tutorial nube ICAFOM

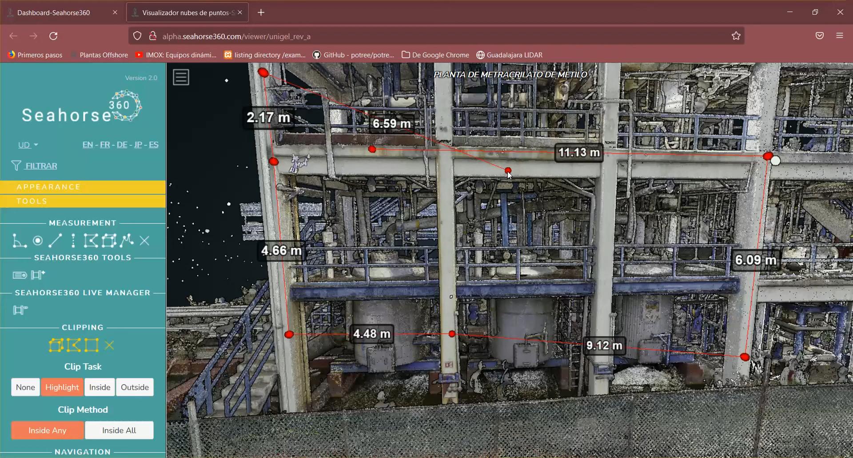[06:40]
La única manera que va a desaparecer es cuando yo le dé con el botón derecho. Y eso es una indicación de que estoy terminando de hacer la medida. Aquí yo le doy y ya desaparece la... Si yo quisiera sacar solamente un valor de distancia, simplemente vengo aquí y selecciono. Le doy botón derecho y listo, ya está la medida.
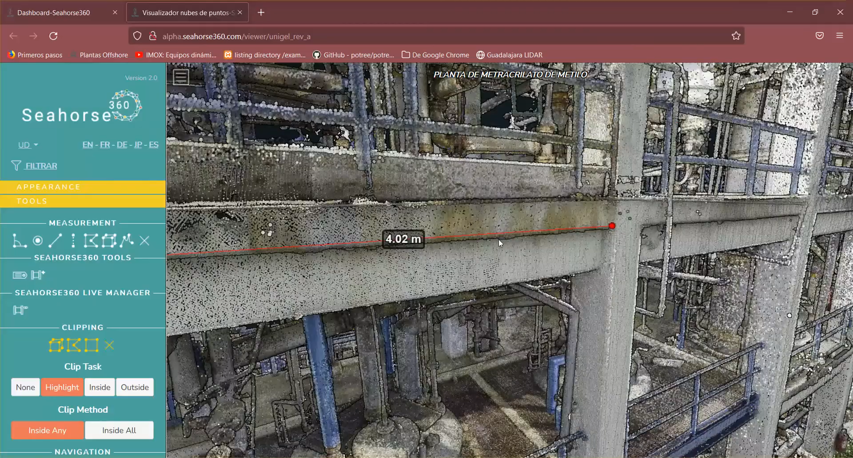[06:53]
Tengo que ser muy cuidadoso en que la medida esté en el punto donde yo realmente quiero. Eso va a determinar la precisión de la medición.
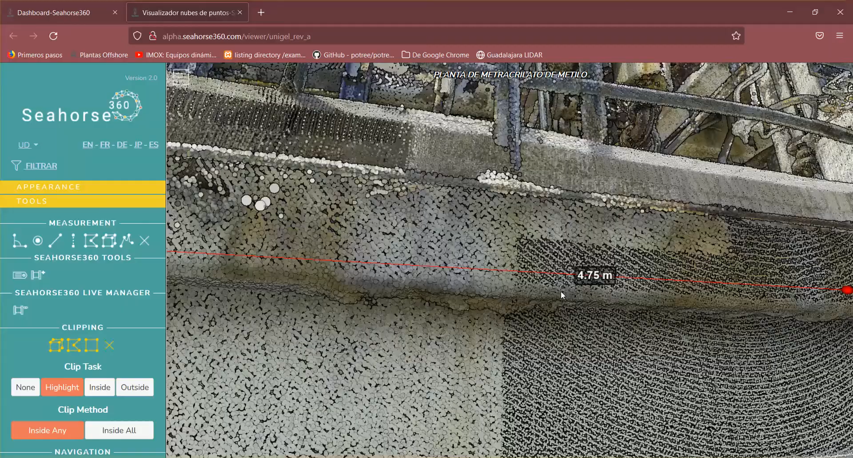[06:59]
Este punto es editable, es decir, lo puedo cambiar. Lo puedo mover. Para que mi medida sea más precisa.
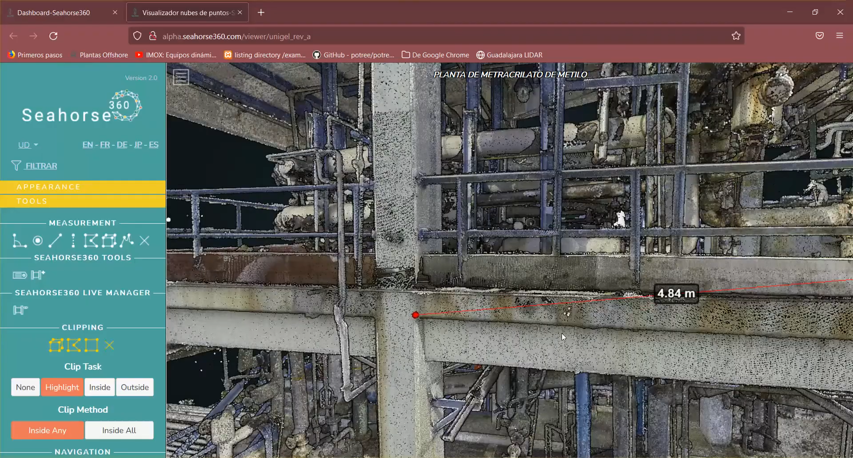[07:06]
Por ejemplo, aquí se fue a otro punto. Tengo que tener mucho cuidado cuando yo la mueva y que esté en ese plano.
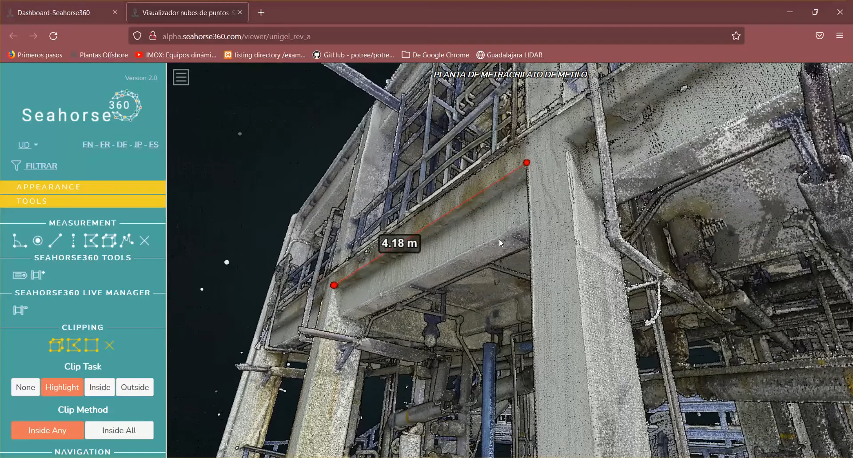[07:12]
A moverme y hacer todo esto para poder ver que esté en el otro plano. También tenemos estas herramientas de clipping.
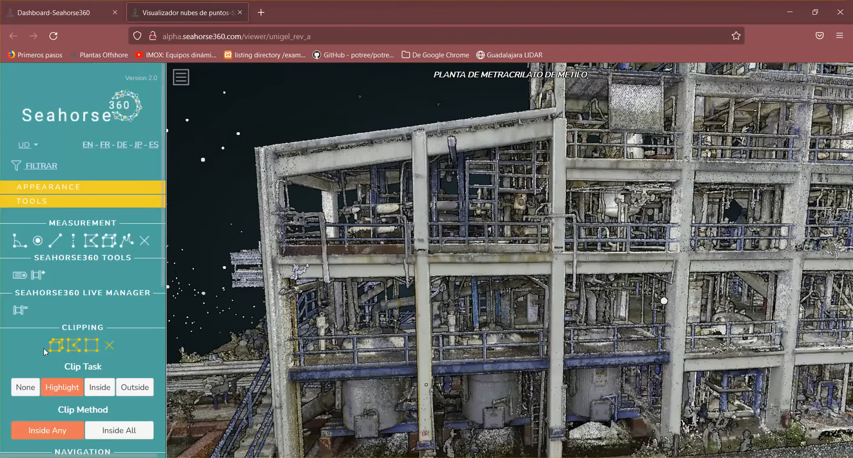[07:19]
Este es un clip de volumen. Lo selecciono, lo pongo.
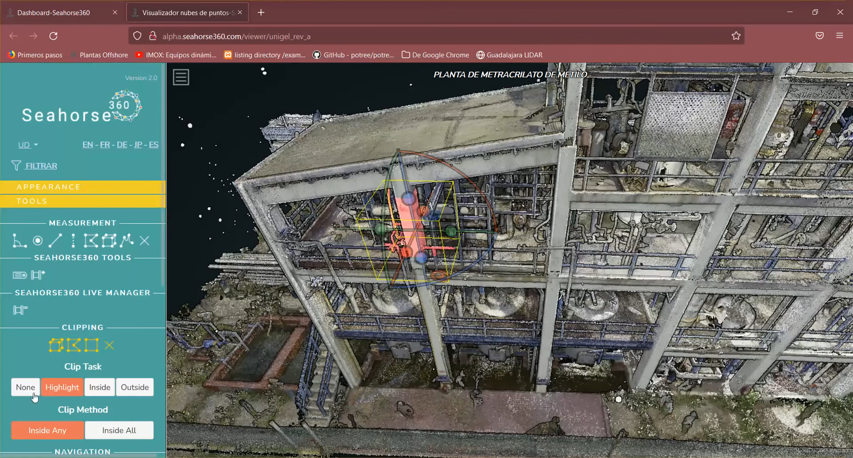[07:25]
Y aquí prácticamente ilumina porque estas son las opciones de estos clipping. Que no haga nada, por ejemplo. Que se ilumine, que muestre solo lo de adentro o solo lo de afuera.
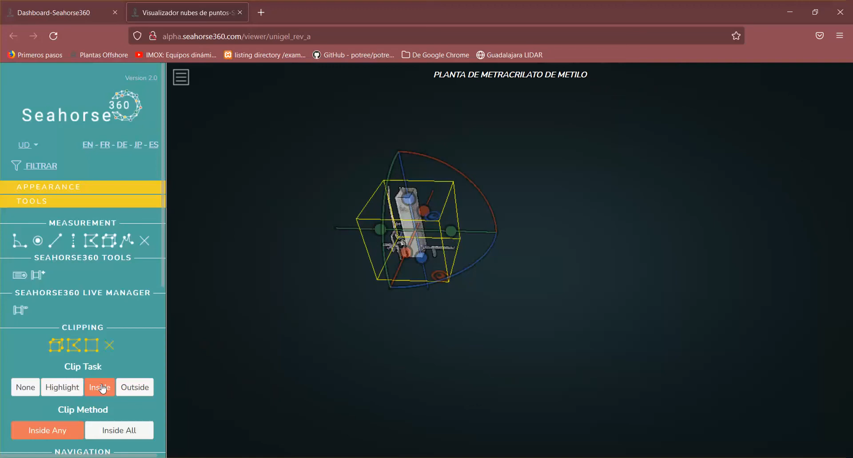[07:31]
Vamos a darle aquí y vamos a seleccionar, por ejemplo, un nivel.
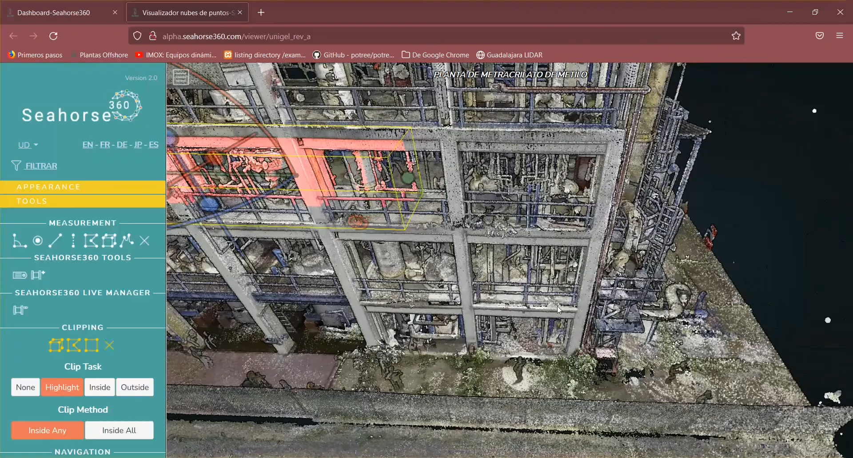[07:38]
Quisiera yo tener un nivel completo. Esta herramienta la verdad es que es muy útil.
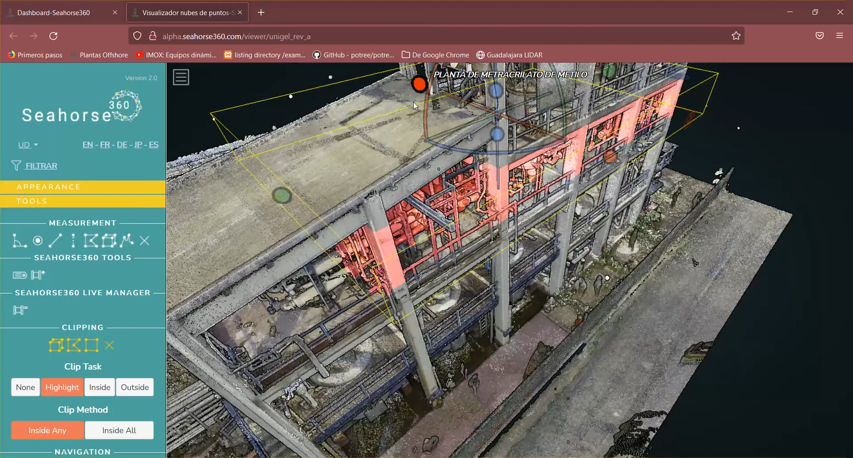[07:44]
Y le doy aquí y me muestre solo lo que está adentro. Y aquí puedo ver un nivel completo.
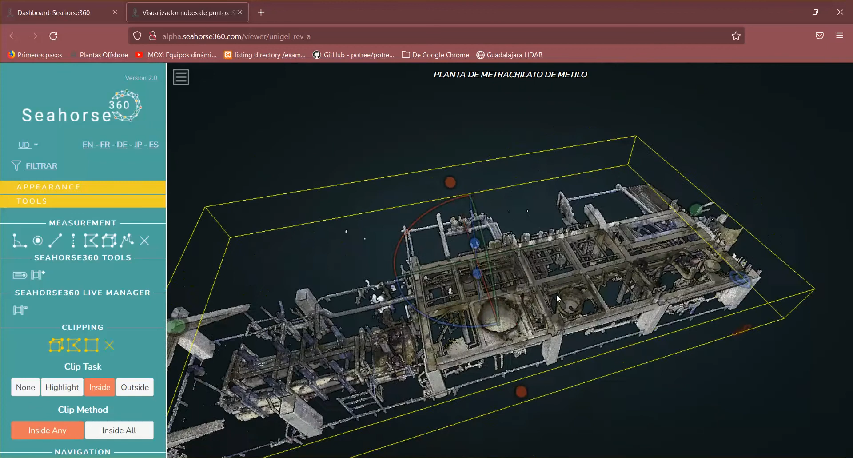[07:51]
Voy a bajar un poco esto.
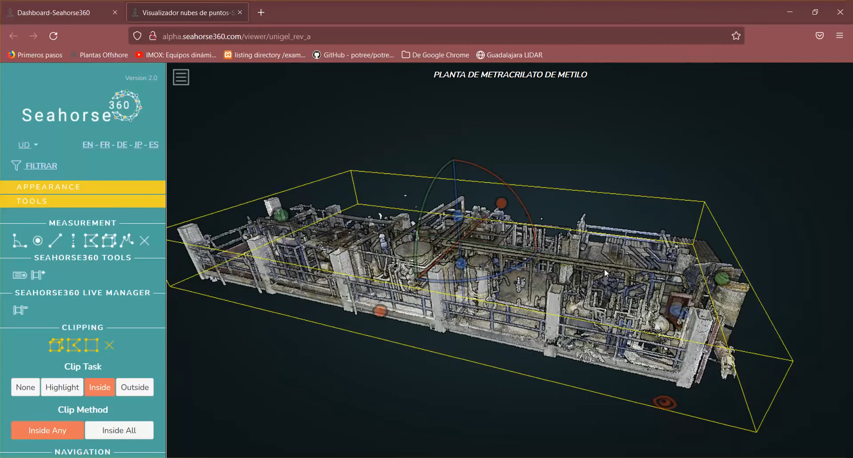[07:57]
Y voy a recortar, navegar sobre esto. Aquí podemos ver a detalle todo lo que queremos observar.
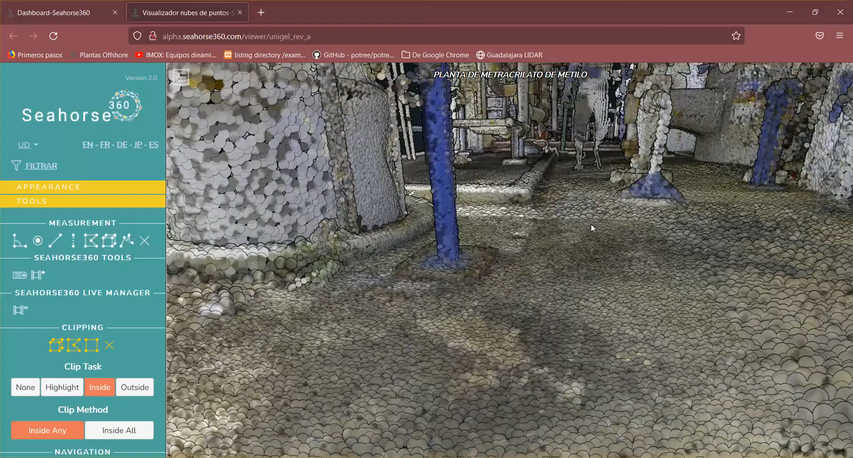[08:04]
Este es un visualizador. Aquí no puedo hacer modelos.
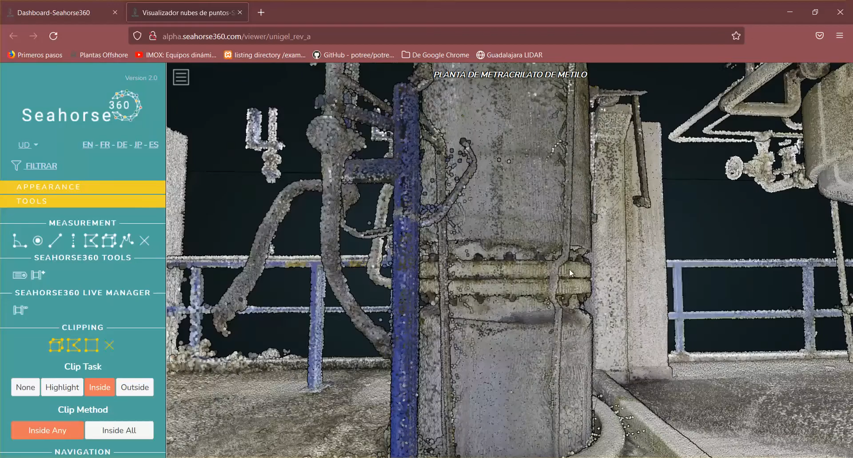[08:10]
No puedo hacer nada. Simplemente veo con mayor claridad la nube. Estos huecos que se ven aquí son porque...
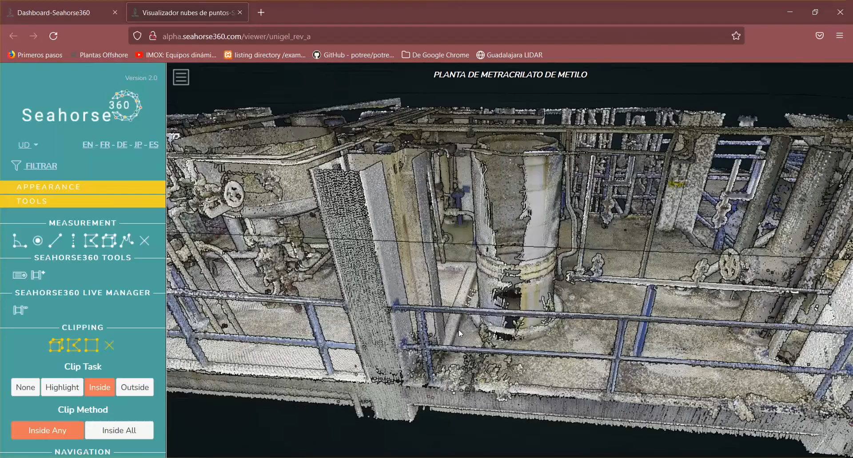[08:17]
Bueno, aquí no se pudo poner el escáner. Por los espacios, ¿no?
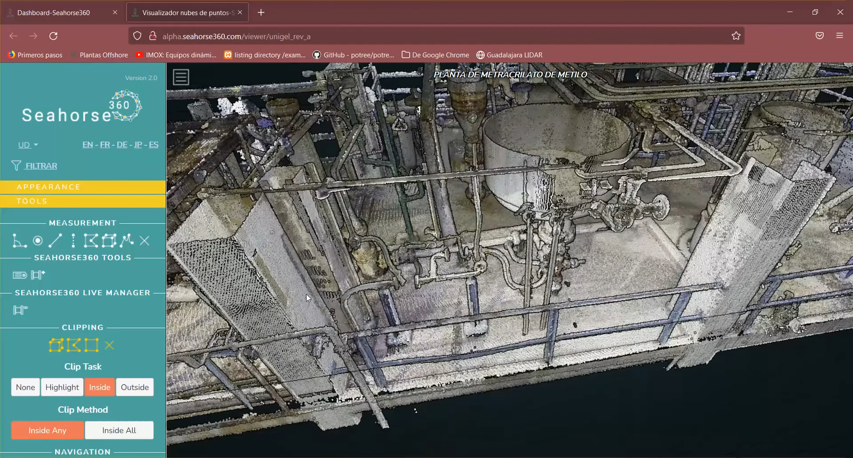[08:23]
Lo mismo con estas partes de aquí. Es donde prácticamente no hubo barrido láser. Estos también derivados de los soportes, ¿no?
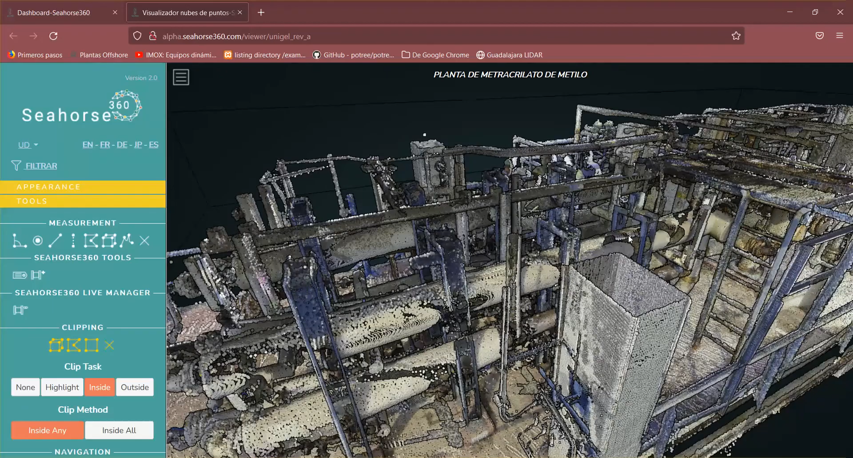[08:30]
Entonces, por esta vista. Aquí se colocó el escáner y aquí ya no se ven los huecos.
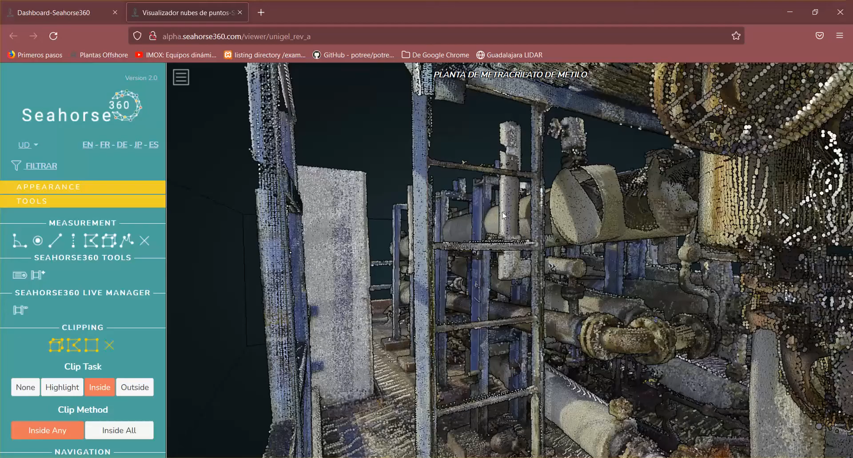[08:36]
Pero si me muevo así, aquí se me deja. Entonces, de esta manera pueden ustedes usar.
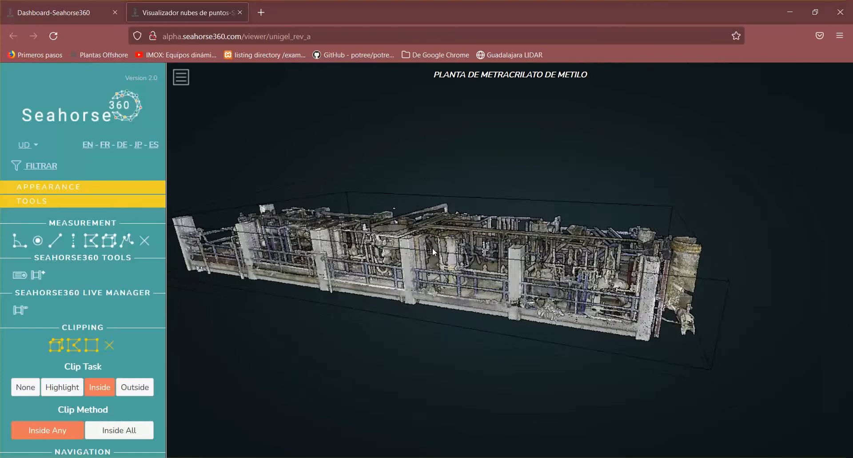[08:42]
Este es editable. Doy doble clic aquí a la nube y lo puedo modificar.
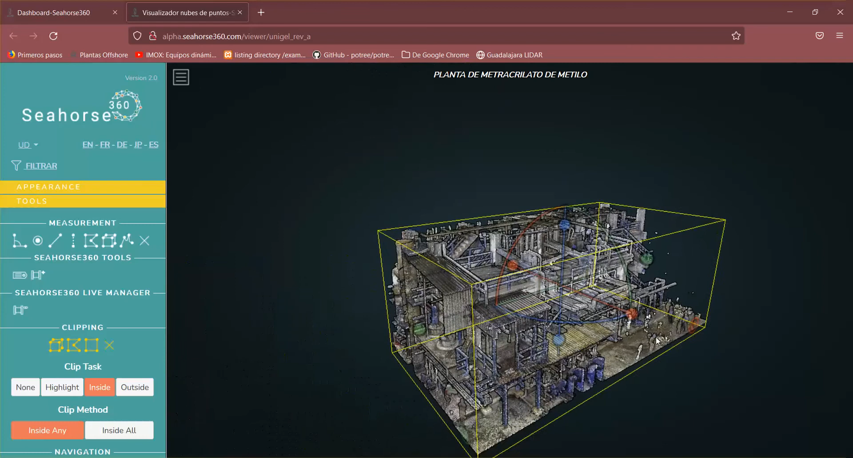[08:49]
Si puedo hacer ese corte, puedo revisar mi nube. Y de esta manera ustedes pueden tener, pues, esta información a la mano.
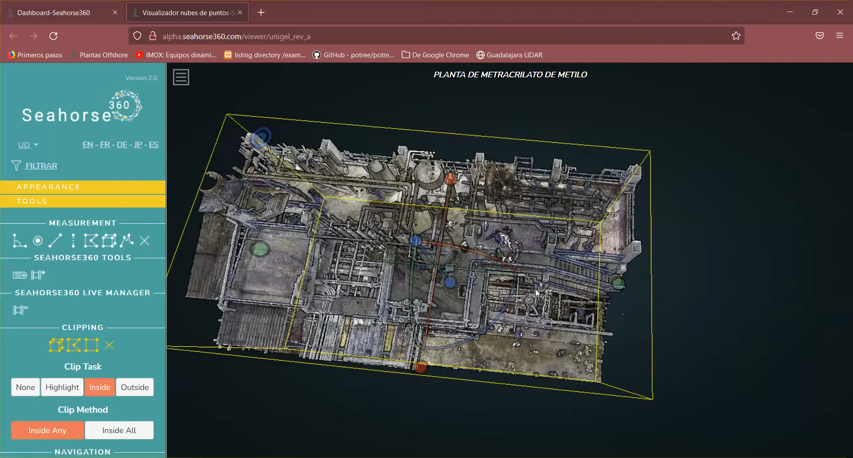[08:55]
Y otra cosa. Básicamente es todo.
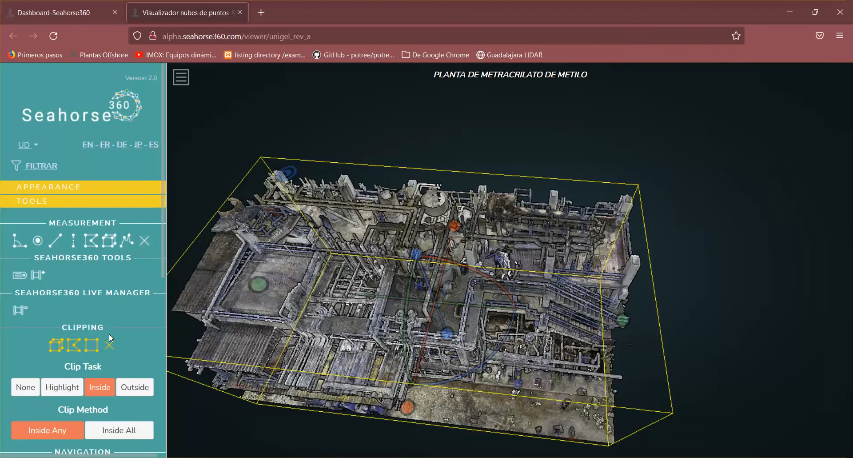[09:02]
Si yo quiero quitar ese volumen, igual con esta X o con la X de aquí arriba se quita. Y aquí pueden ustedes ver ya la nube. La nube ya se encuentra en el proceso de registro terminada. En el proceso de unificación terminado también. ¿Sí? Y falta... ¿Qué nos falta? Terminar de exportar a los formatos que están en los entregables. Y, pues, bueno, ya...
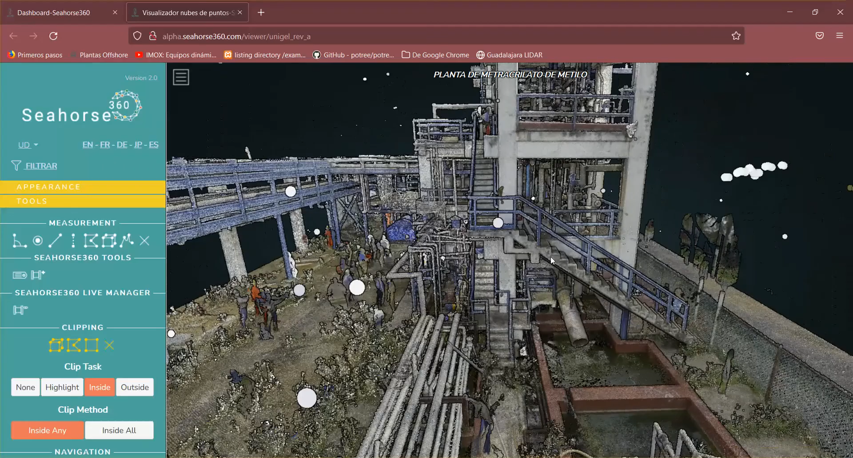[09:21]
Terminar de limpiar y que se vea limpio, ¿no? Sin personas ni nada de esto. No, ya, ya...